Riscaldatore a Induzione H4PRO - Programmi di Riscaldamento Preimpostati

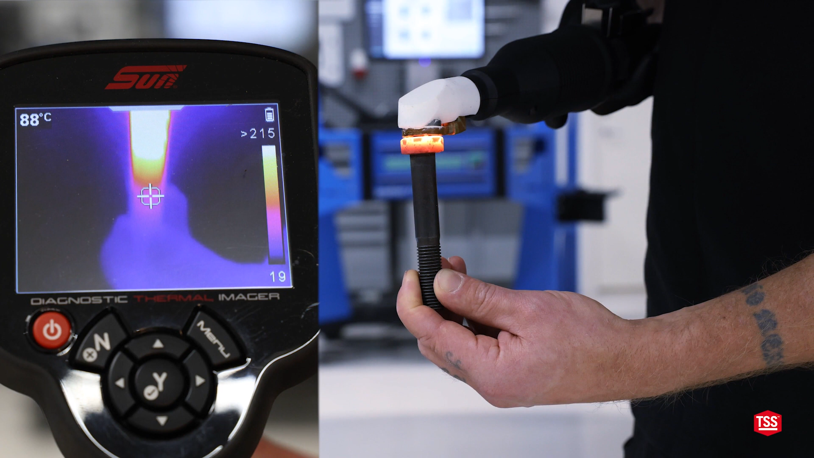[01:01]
On screen: spot 88°C
vediamo come si distribuisce il calore in un bullone d'acciaio la testa del bullone è chiaramente surriscaldata ma le filettature non sono affatto calde